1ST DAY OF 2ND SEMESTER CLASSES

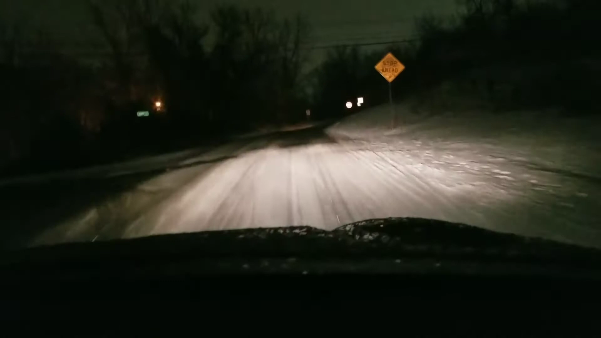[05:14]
So, what was it like for you when you picked me up, Mom? It wasn't so bad. Back roads are kind of like this. The, uh, Thruway and 890 were pretty clear. But, but didn't you say at one point it got kind of bad at Curry? It got bad because the guy in front of me was going so slow. Oh, makes sense.